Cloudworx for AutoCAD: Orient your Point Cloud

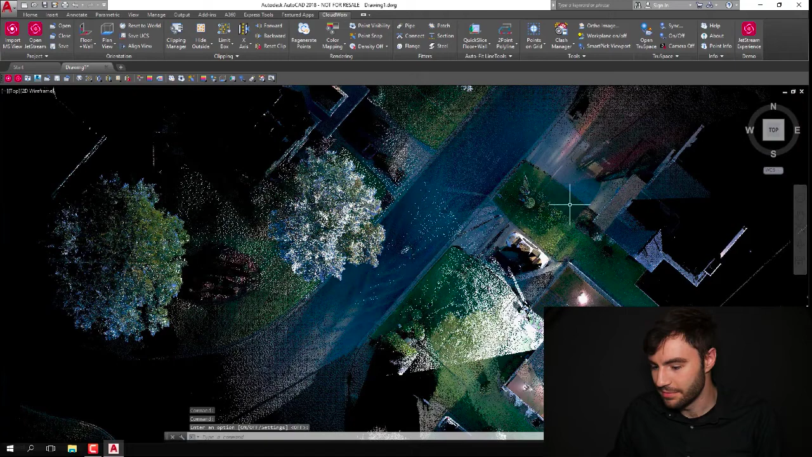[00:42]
and you can see that this house is not really aligned to anything. I didn't create any coordinate system in Register360, so it was just dropped in here pretty randomly.
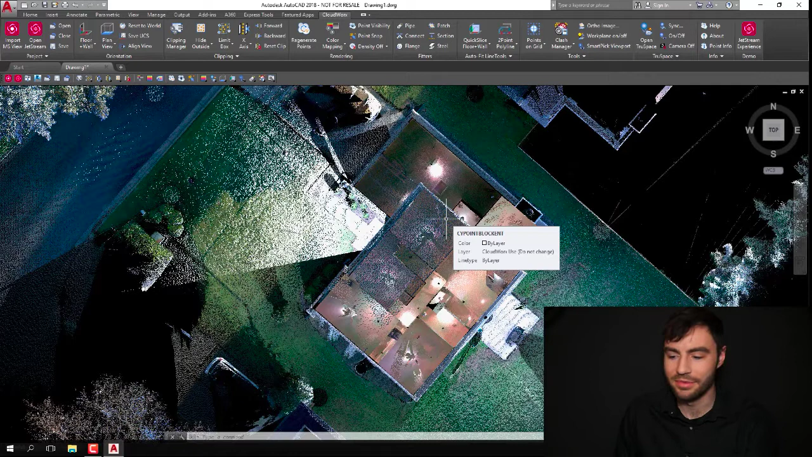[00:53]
So basically what I want to do is align the house so it's aligned with my ViewCube,
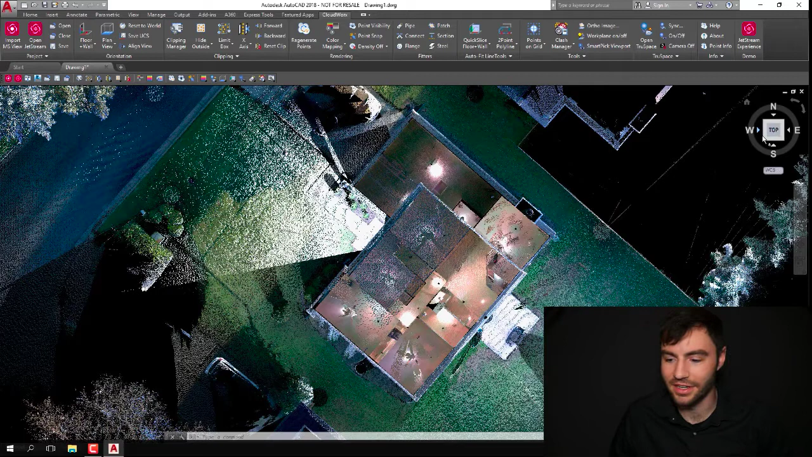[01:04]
so it makes it easier to hop around and create my drawings and stuff like that. So the first tool I'm going to show you, if I can navigate here,
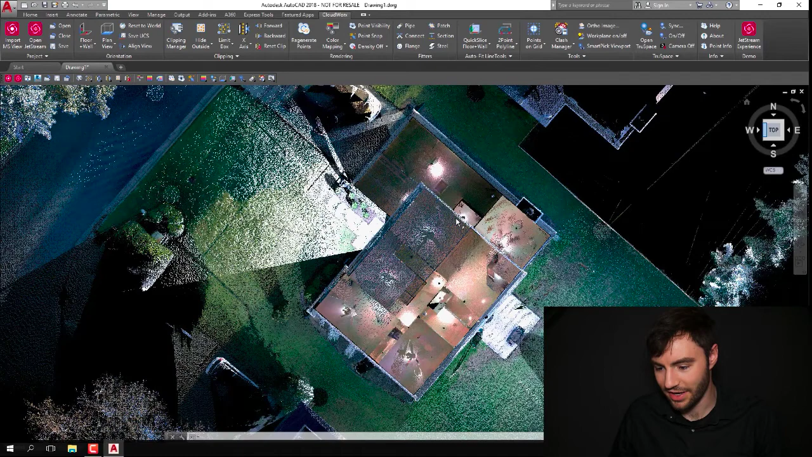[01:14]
up
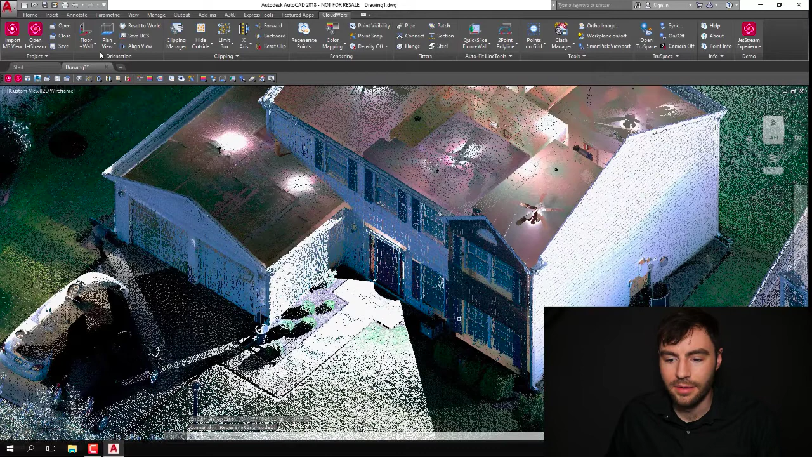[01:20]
here on the top left we have a couple different orientation tools, and then I'm going to use this floor wall tool first. So first thing it's going to ask for is to pick on a floor point,
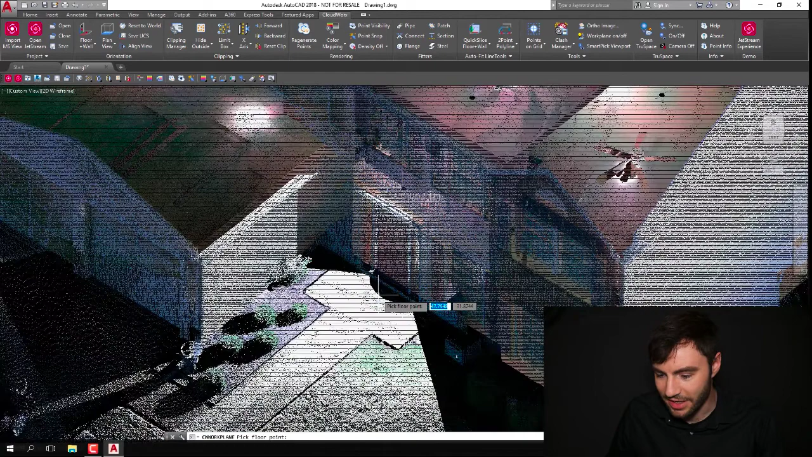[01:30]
and I'm going to have to find a place in your data set where you have a nice
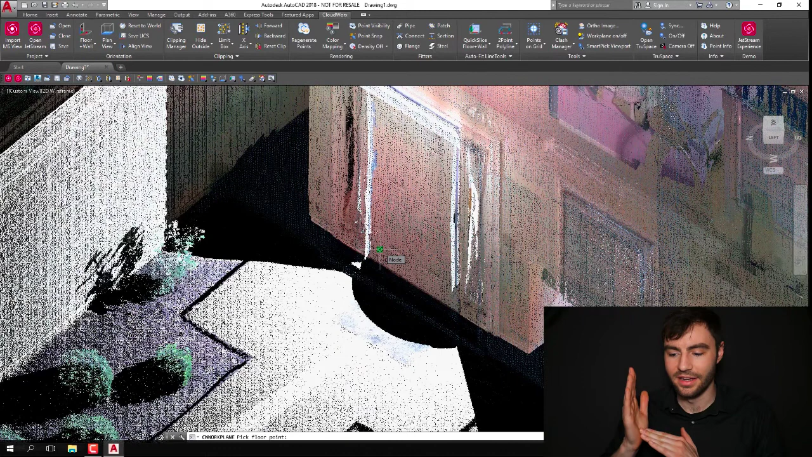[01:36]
floor and a wall at a 90 degree angle. So here's a good spot, and click on that. And the second thing it's going to ask is to find a wall point. So this door is pretty good, so I'm going to click on that. And then you'll notice this ViewCube up here re-orients itself, so now it's oriented to that floor and wall.
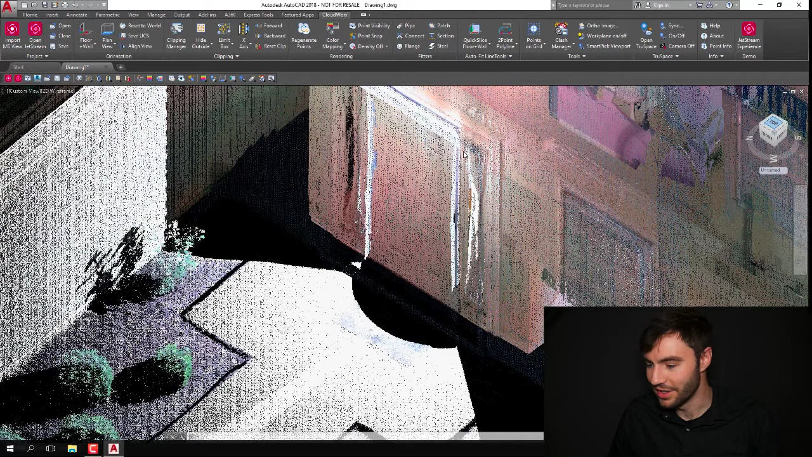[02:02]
So if I go ahead and click on the top here,
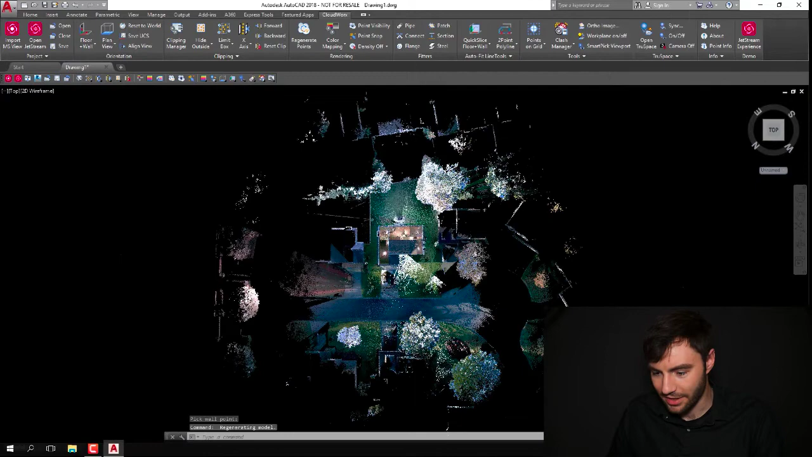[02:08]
it'll pull me up to the top view, and you can see that the house is now oriented with this ViewCube, so it makes things a lot easier. Another thing I'm going to show you, just let me clip a couple points away.
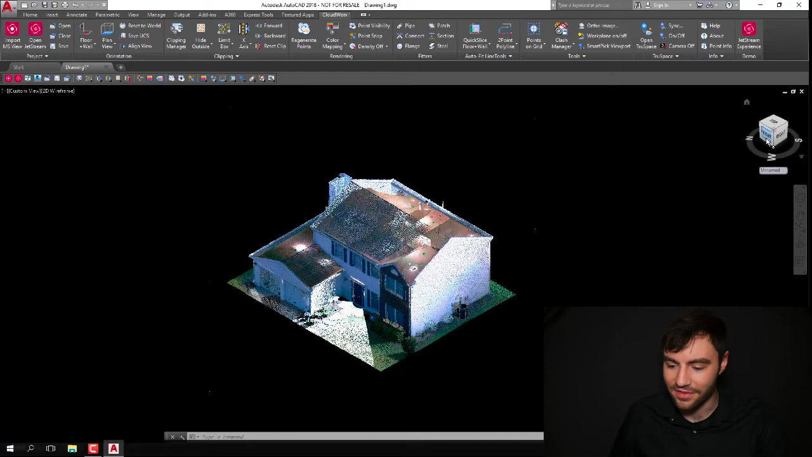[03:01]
for drawing floor plans or anything like that. But you'd have to readjust your coordinate system if you wanted to draw on the on the facade of the building or something like that. So if you wanted to really quickly
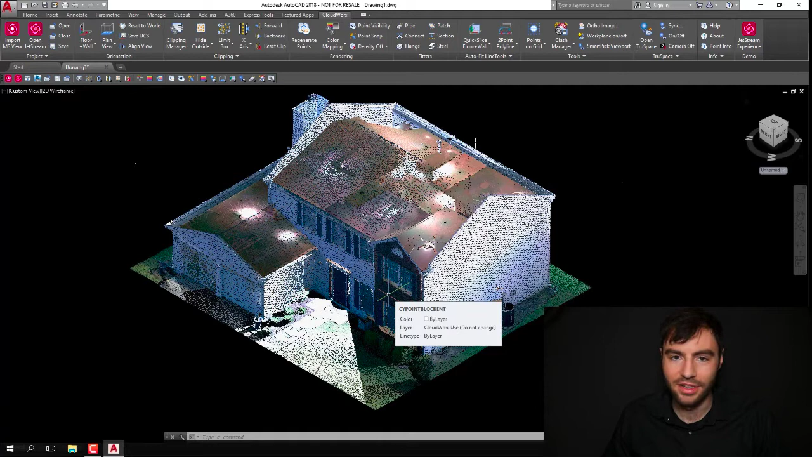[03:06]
jump into a coordinate system where you would be able to draw the front of this house, there is a tool for that. So if you go into that same button and you choose the wall tool, you can see it'll ask me to pick on a wall point. I can just click on this wall right here, and that ViewCube will re-orient itself.
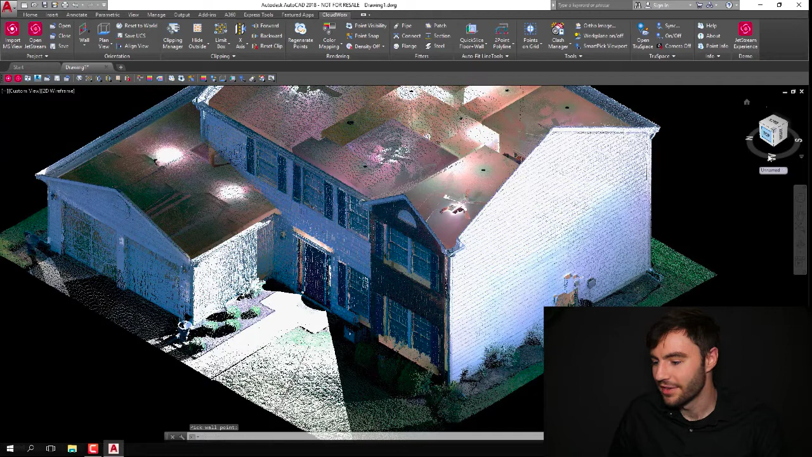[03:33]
So now if I click on the top, it'll pull me straight into this view. So now that the XY plane is on the front of the building, so if I were to create my drawings, I could draw out this, the front of this building.
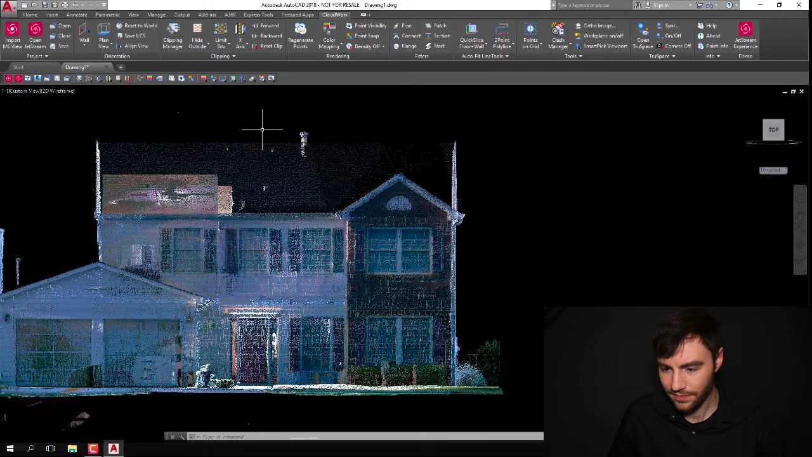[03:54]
You can save each one of these coordinate systems, and if you save it, you'll always be able to jump back to it if you can.
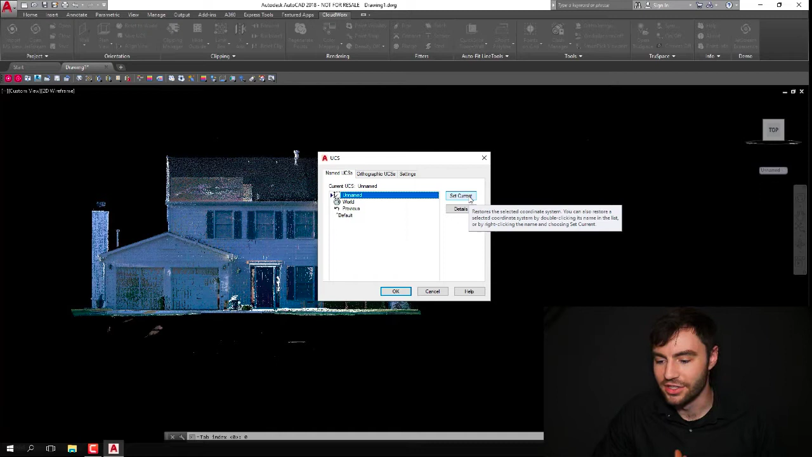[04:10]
So if you have a point, a certain point or elevation that you want to always be able to jump back into, you can save that coordinate system and then swap
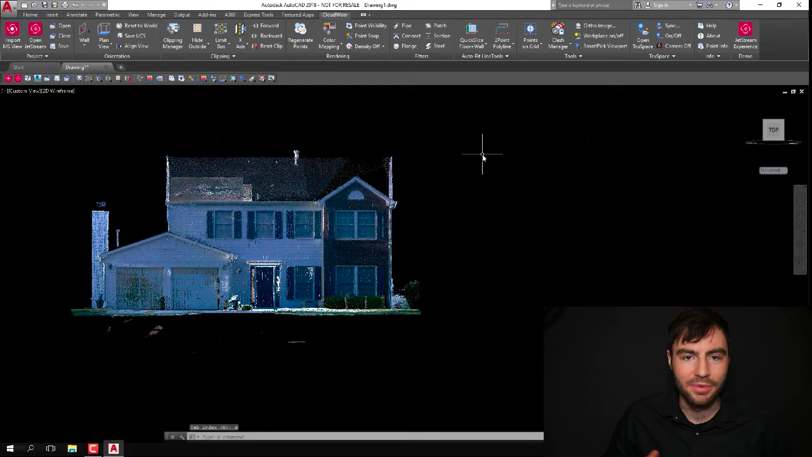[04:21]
between the different datums or different origins.